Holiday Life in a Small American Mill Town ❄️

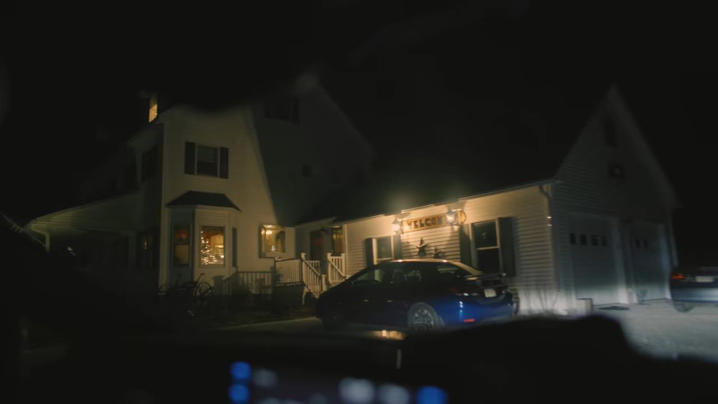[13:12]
we went over to Allie's parents' house to see the whole fam and have a few drinks.